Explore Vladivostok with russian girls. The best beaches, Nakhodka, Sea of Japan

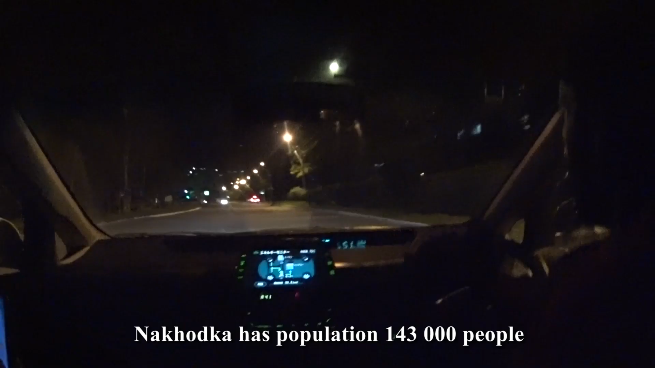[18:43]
This is Nachotka in the evening, it's not a big city but it's long because it was built along the sea line. It also has many harbours.